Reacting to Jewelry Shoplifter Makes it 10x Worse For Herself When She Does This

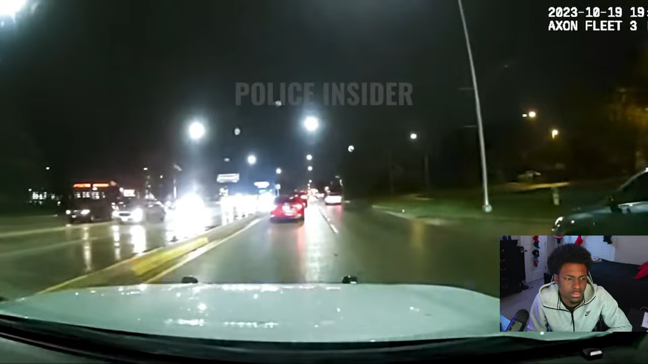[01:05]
It's just 1050-159 on the Grange. They're running. Females are running westbound towards the bus-by. I'm assuming they aren't very fast. We're running westbound towards the bus-by.
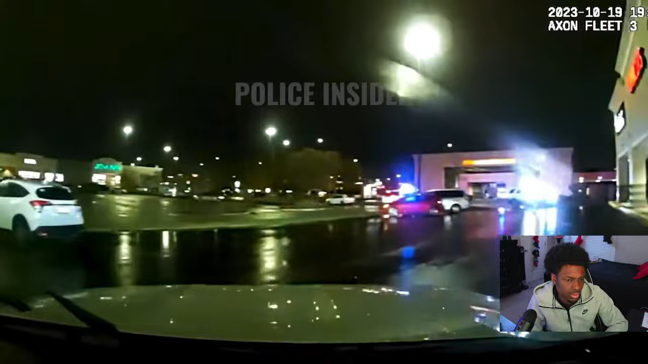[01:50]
Can I get more units behind Buffalo Wild Wings? I'm by the mail store. That's for good. You may be able to outrun... Stop!